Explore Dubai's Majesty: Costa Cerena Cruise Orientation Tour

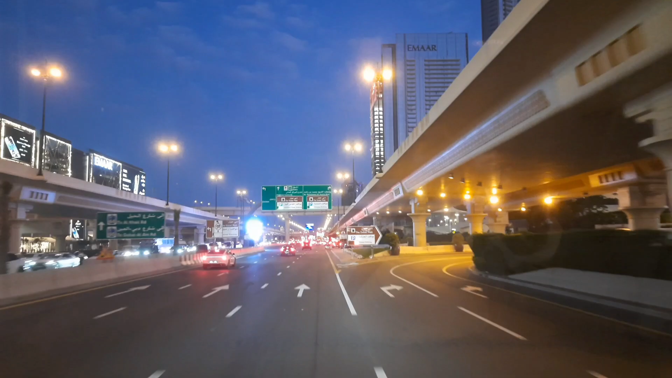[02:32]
देखिए दूबई के जो ट्रैफिक है कुछ इस प्रकार से है एकदम व्यावस्ति चलता है यहां पर ट्रैफिक यह देखिए दूबई की नाइट लाइप कुछ इस प्रकार की है और यह देखिए आप सामने तो
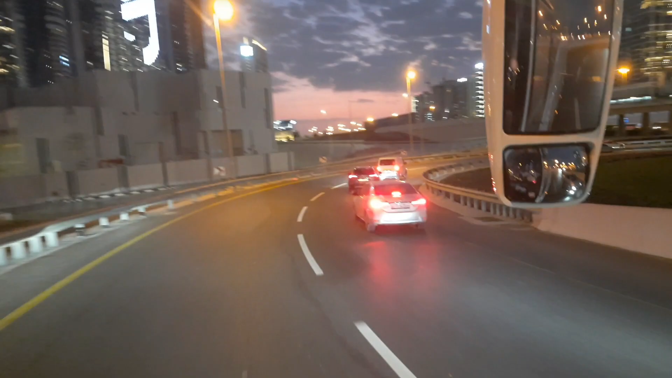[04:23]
कि यह देखिया दुबई ही चारओं तरब और आपको यह देखिए बुर्ज खलीपा